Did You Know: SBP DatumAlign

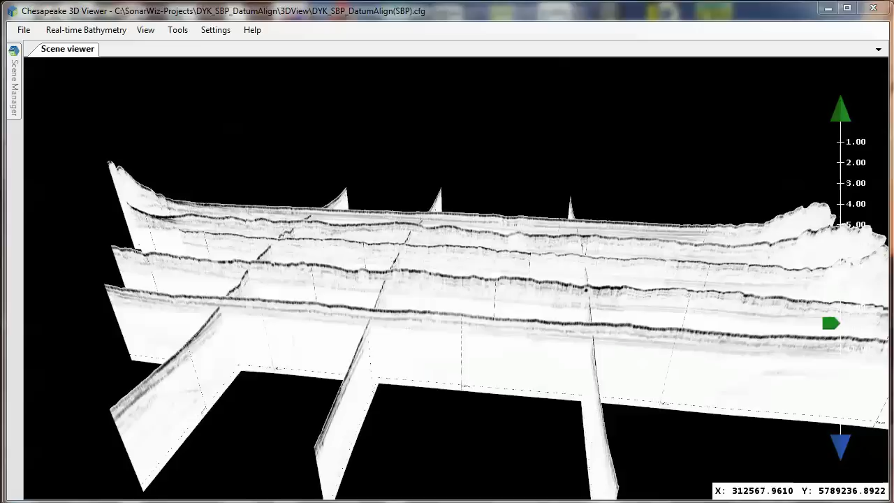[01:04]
If we load the bathymetry grid into the scene, we notice that there's about a 10 meter offset between the grid surface and the seabed picked within SonarWiz.